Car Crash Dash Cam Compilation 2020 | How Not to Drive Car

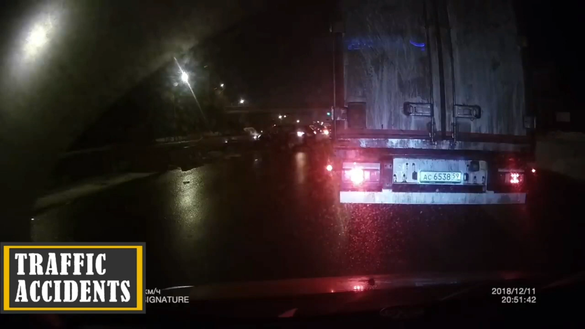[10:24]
С пацаном все нормально, погоди-ка. Живой вышел, что с ним случилось, нихуя себе. Я это записал. Бля, пиздец. Я это записал.